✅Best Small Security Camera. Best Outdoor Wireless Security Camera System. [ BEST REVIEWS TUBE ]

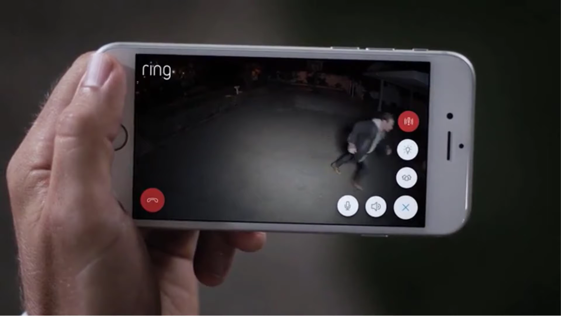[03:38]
If any of the zones are triggered, you'll get an immediate text alert right to your mobile device.